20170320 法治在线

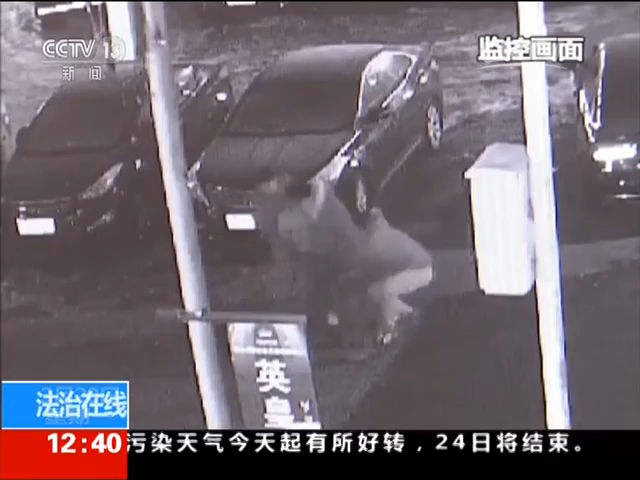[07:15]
警方从犯罪嫌疑人身上搜出了弹弓 钢珠 手套 手电筒等作案工具在